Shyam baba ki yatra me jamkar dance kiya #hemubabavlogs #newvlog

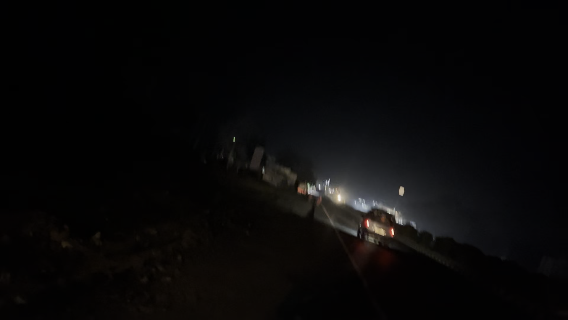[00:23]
चाची वो निकल चुकी है आगे, देखो वो जा रही है, आपको दिख रही नहीं होगी गाइस क्योंकि अभी ठंड इतनी भयंकर हो रखी है। मैं चंदर रोड के आ चुका हूँ और मैं स्वेटर भी नहीं लग रहा है गाइस, दूध नहीं छड़ रही, हमारे पाउशा को पाउस चुका है बुरी तरह से यार।